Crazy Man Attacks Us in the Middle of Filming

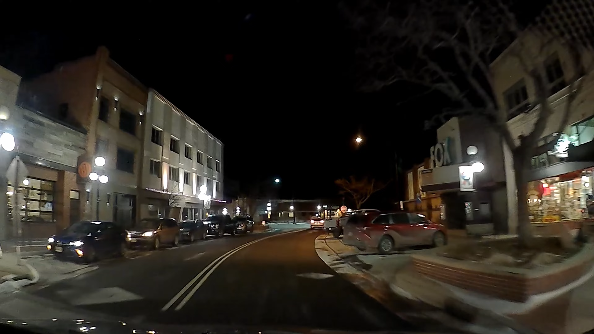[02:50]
then we see like cop cars right i see a cop car right in front of me there's another cop car and